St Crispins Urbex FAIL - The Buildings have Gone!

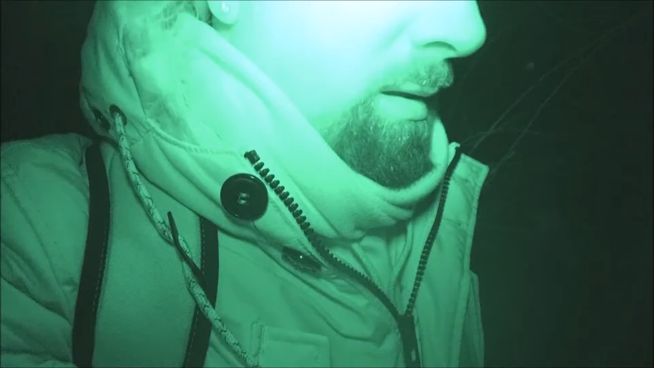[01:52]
Into Crispin. And it's... It's empty. You coming, Nick? There's Nick.
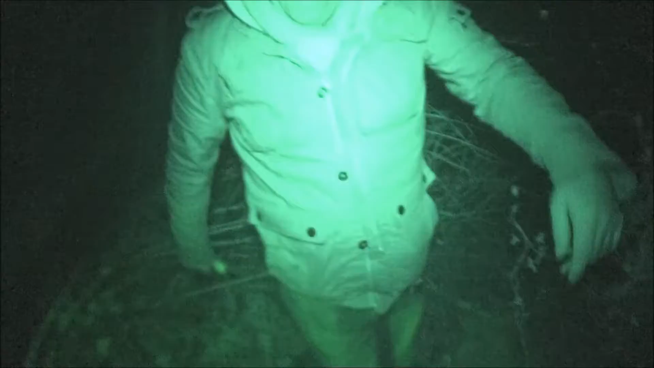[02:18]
Is he coming up? Is he coming? A bit high is... It's a bit high. There's no dogs in here.
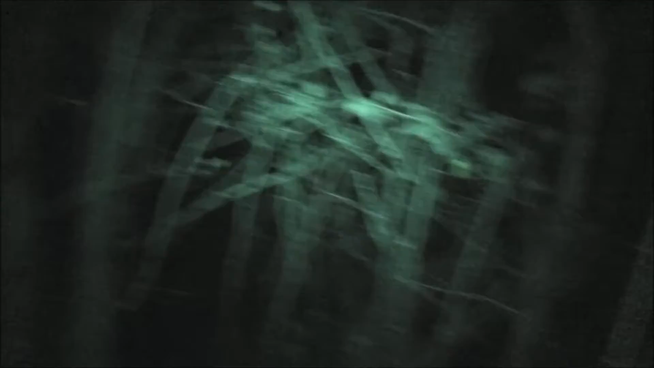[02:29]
it's a fucking flat man I just I fucking
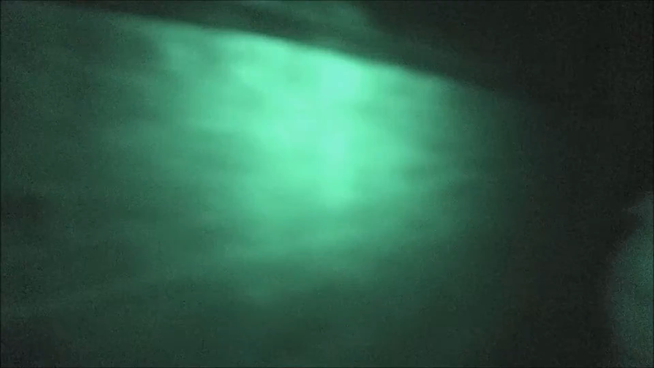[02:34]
know we'll grab something to climb on there's fucking snow down here is he coming there?
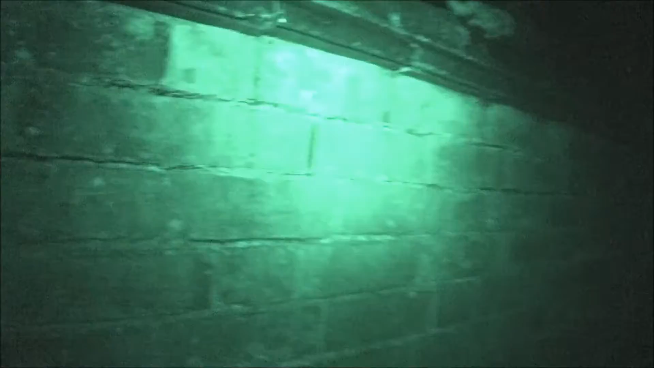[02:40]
yeah there he is a little slide down
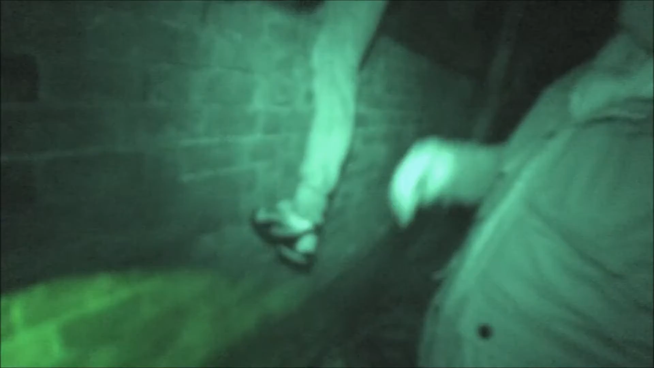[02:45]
there you go
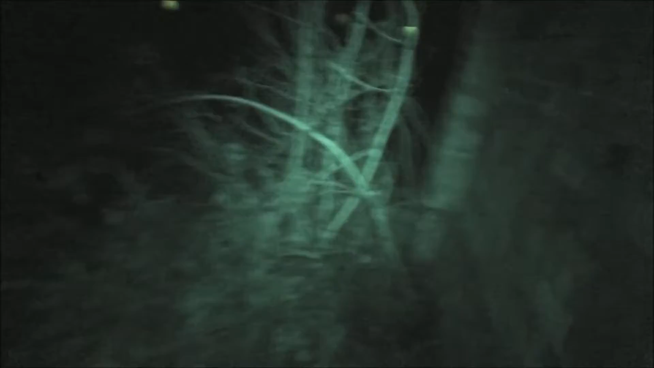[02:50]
oh they're fucking putting bushes in there yeah
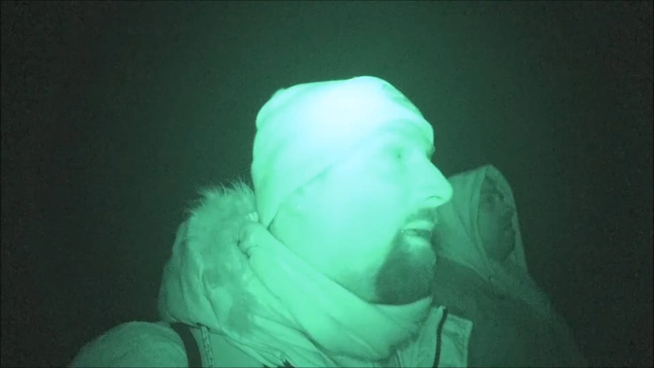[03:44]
these were where we're standing now were massive buildings fucking crazy huh yeah